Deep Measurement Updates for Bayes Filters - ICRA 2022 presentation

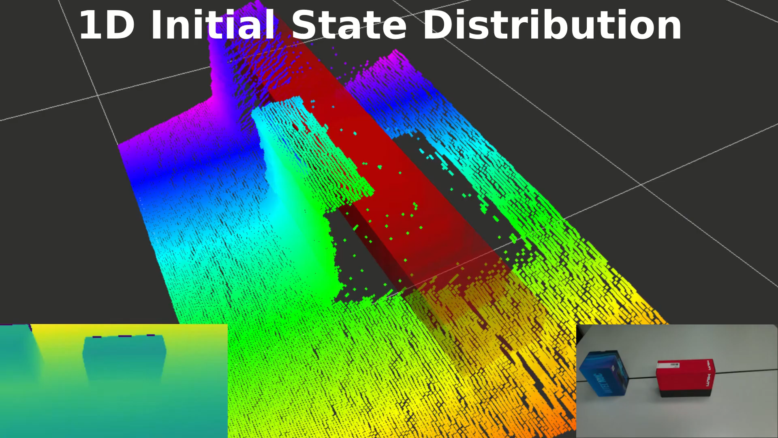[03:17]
After a few deep measurement update steps, the particle distribution becomes bimodal, with clusters of particles behind the two obstacles. Even though the target box is not visible yet, deep measurement update can leverage the knowledge of observed free space to eliminate some particles. We now remove one obstacle and reveal that the target object is not hidden behind it.
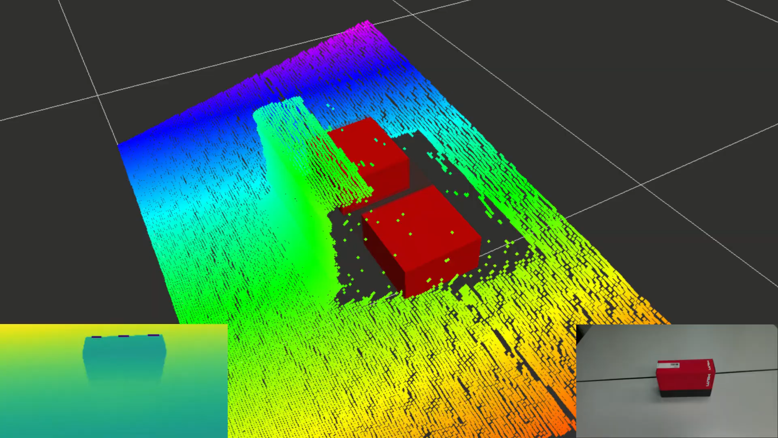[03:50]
The particle distribution collapses and only the particles behind the second obstacle remain. After removing the second obstacle, the target object becomes visible.
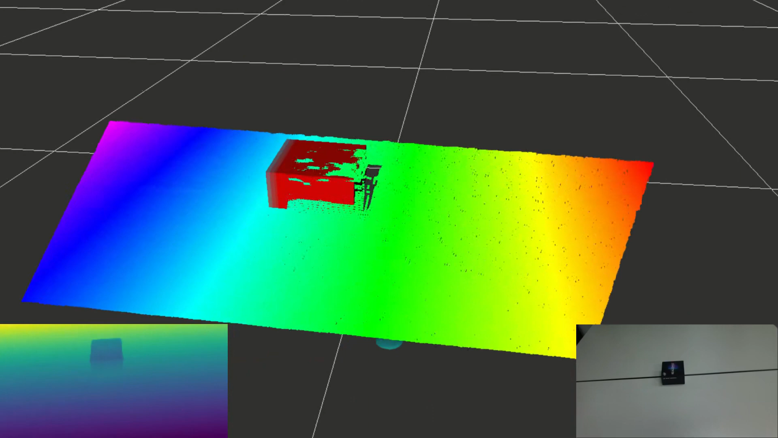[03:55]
The particle filter quickly converges to the ground truth state. We'll see you there. it.